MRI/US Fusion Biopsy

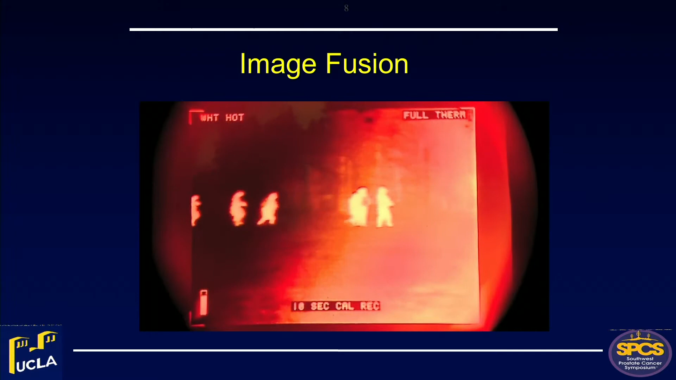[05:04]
you're just dealing with thermals or you're dealing with the heat and it gives you a capability to detect
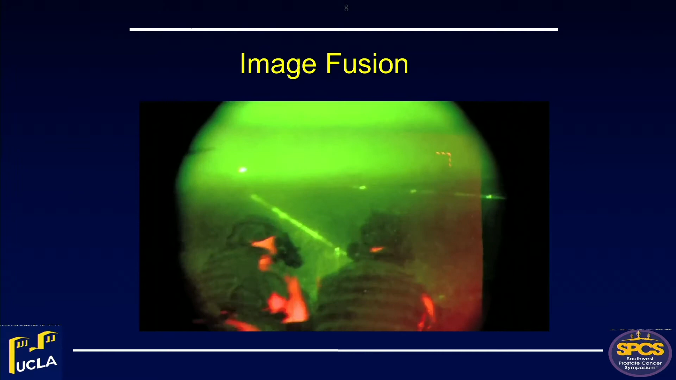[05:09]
targets at a much farther range than you can with the night vision goggles so by putting
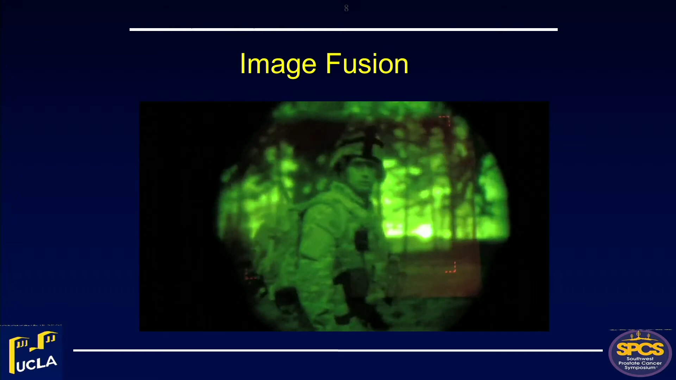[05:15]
those together you really get the best of both worlds based on what your atmospherics are based on what you're